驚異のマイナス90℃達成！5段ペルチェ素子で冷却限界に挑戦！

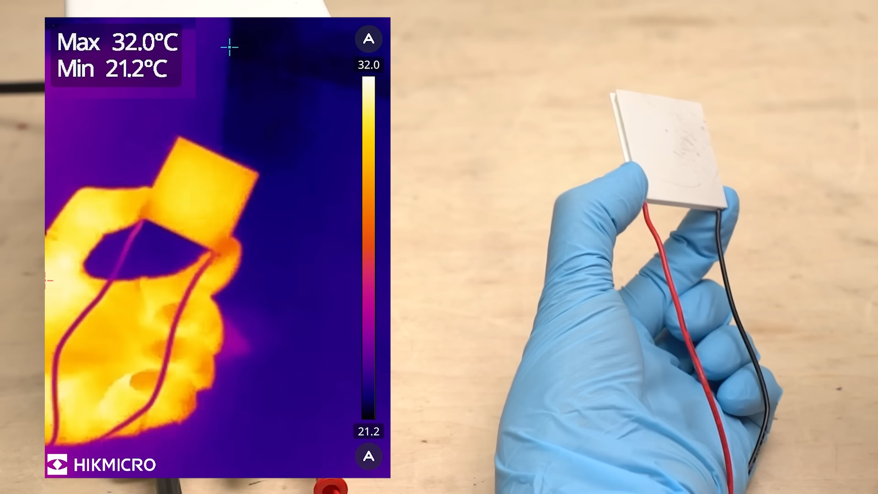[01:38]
On screen: max 32.0°C, min 21.2°C
対側の面は発熱しています実際
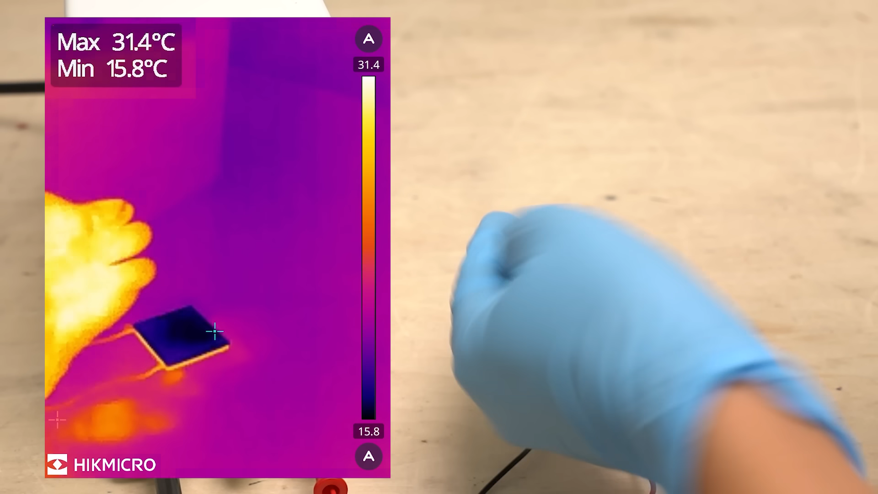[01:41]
On screen: max 31.4°C, min 15.8°C
に触ってみると結構ひんやりしていますね16度とかそんなところです
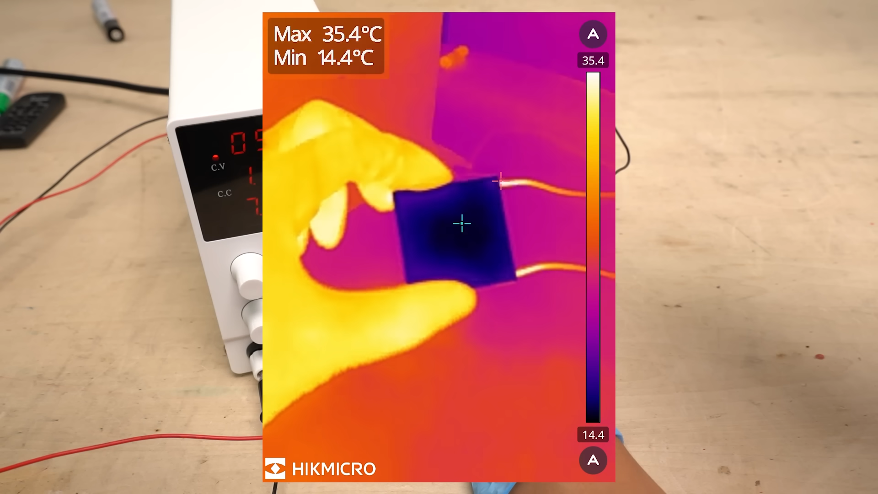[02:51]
On screen: max 35.4°C, min 14.4°C
だんだん最低温度が上昇してきました16度そして17度という風になっています
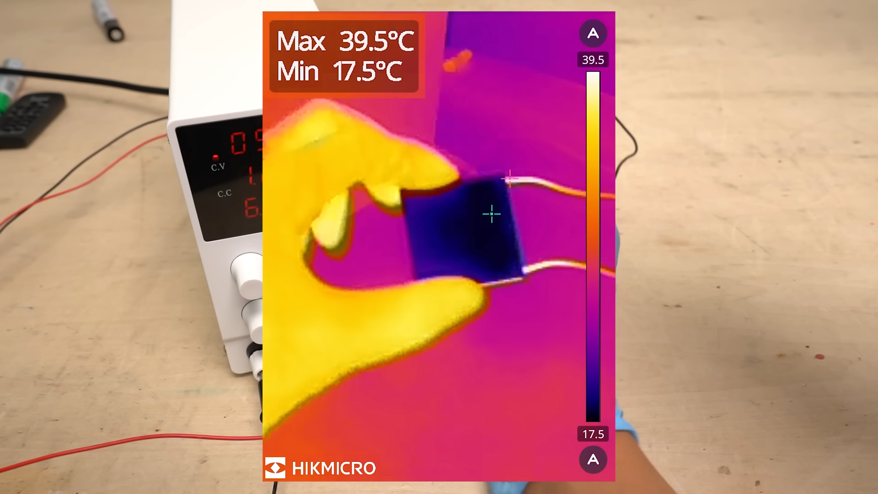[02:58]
On screen: max 39.5°C, min 17.5°C
反対側の面を見てみるとこちらもどんどん温度は上がっていきます60度台後半になっています
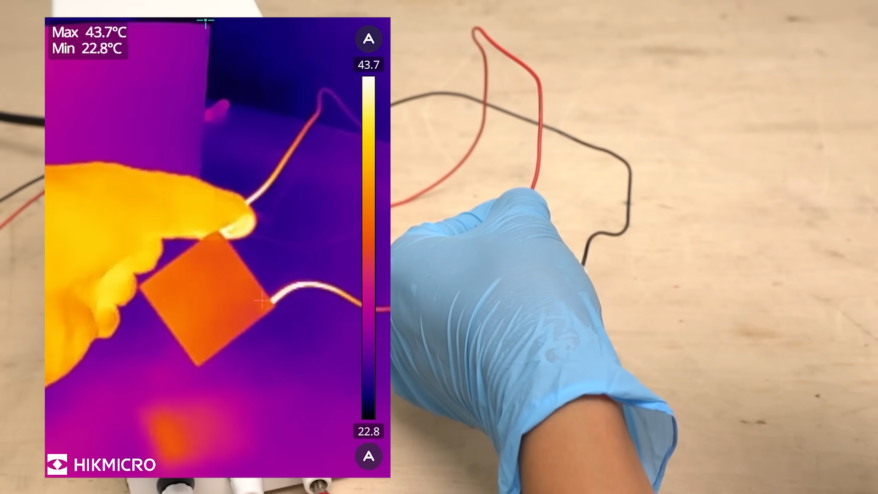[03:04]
On screen: max 43.7°C, min 22.8°C
このように温度差を与えているわけですが発熱しているのでペルチェ素子自体がどんどん熱くなっています冷却面の温度は室温より高くなってしまいました
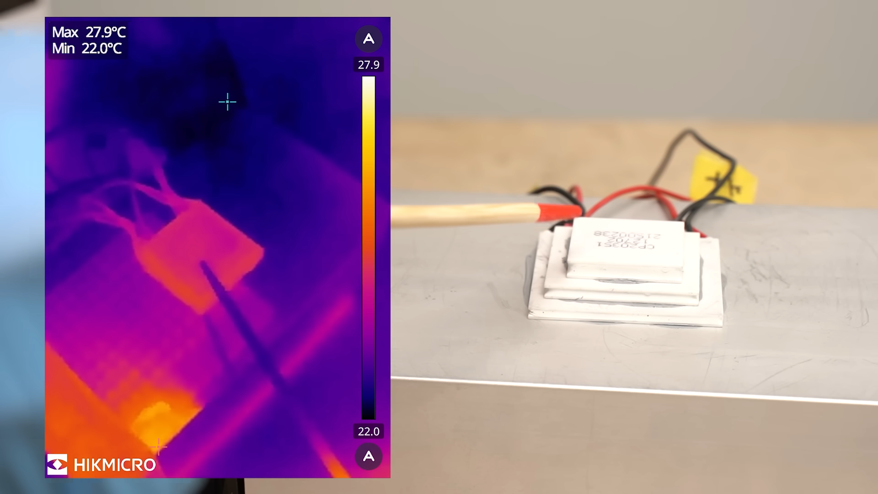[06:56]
On screen: max 27.9°C, min 22.0°C
まず温度測定しますペルチョ素子に電流を流すとこんな
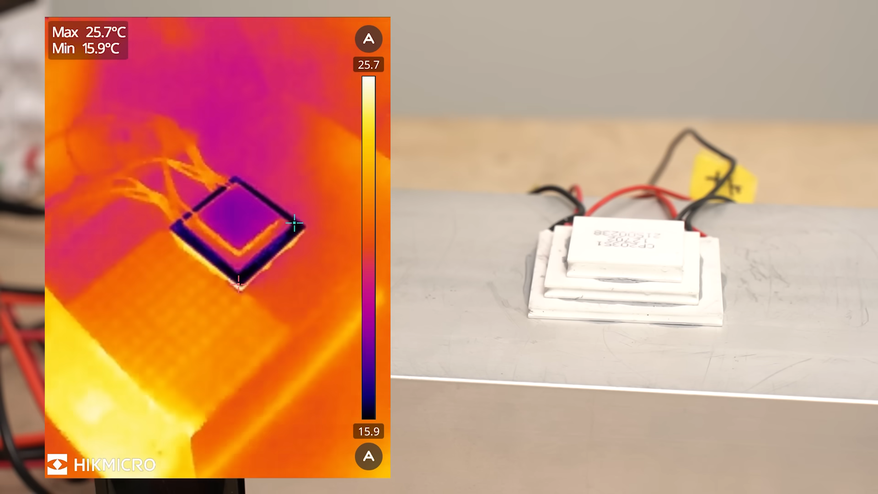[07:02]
On screen: max 25.7°C, min 15.9°C
感じで冷えてきました一番上段の部分がだいたい-5度とかそのくらいでどんどん温度は下がっていっていますこのまましばらく放置します
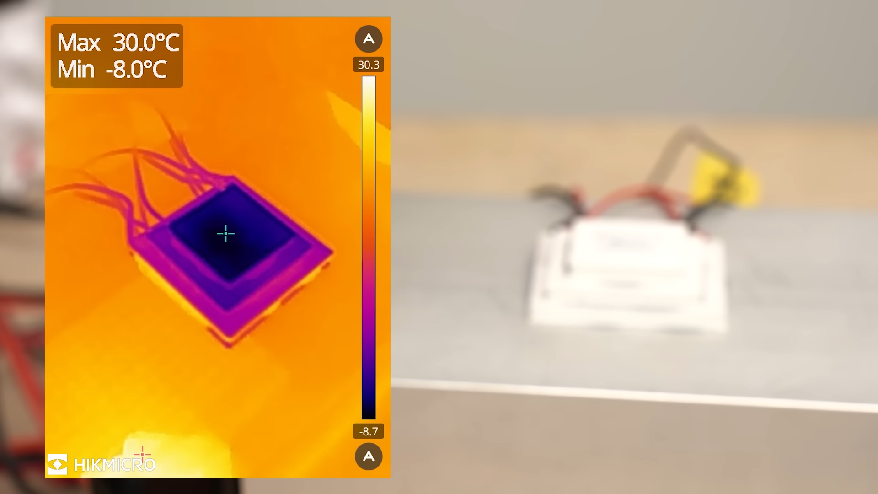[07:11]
On screen: max 30.0°C, min -8.0°C
-30度に到達しました結構簡単に-30度に到達しています重ねたペルチョ素子には温度差が発生しています一番下のアルミヒートシンクの温度は室温です
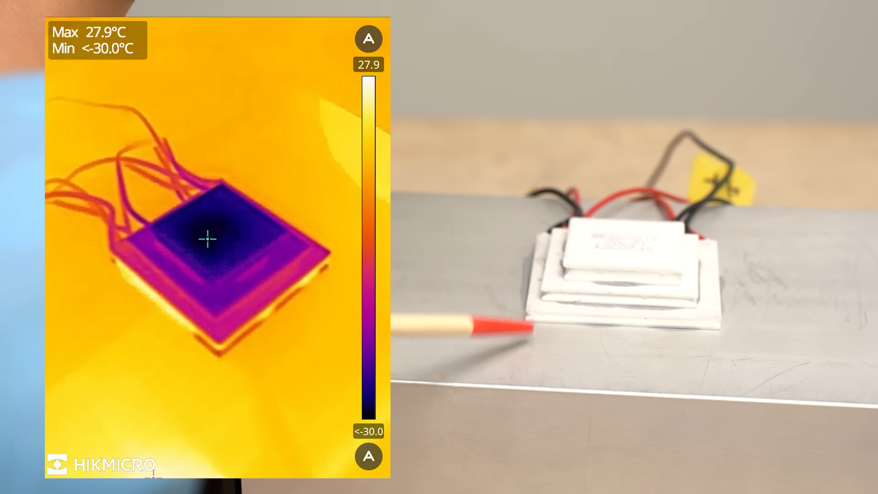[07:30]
On screen: max 27.9°C
そして下段のペルチョ素子中段上段といった具合ですその階層の間でも温度差が発生しています
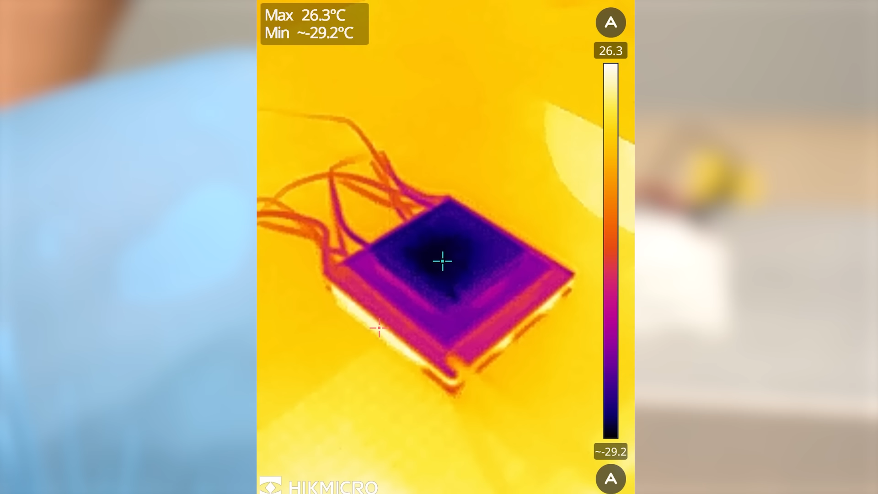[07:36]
On screen: max 26.3°C
下段のペルチョ素子の冷却面の温度が一番高くてその中段の冷却面の温度はそれより低い
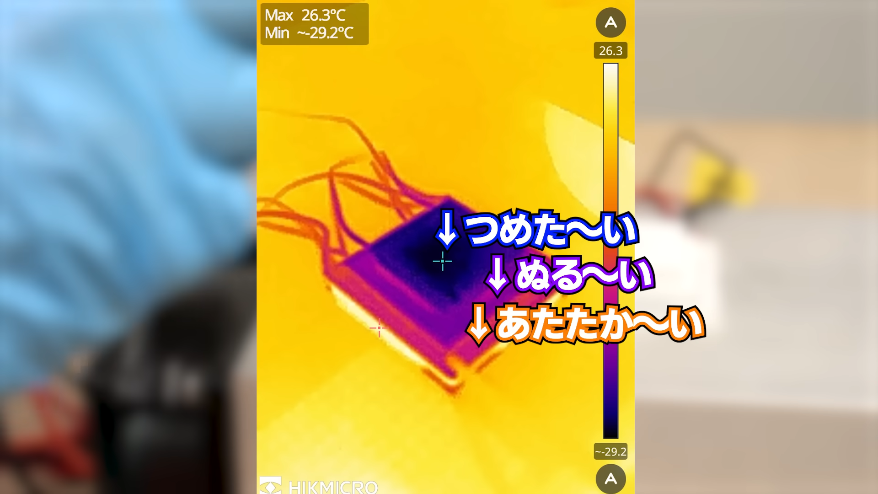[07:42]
On screen: max 26.3°C
上段ペルチョ素子の冷却面温度が一番低くなっています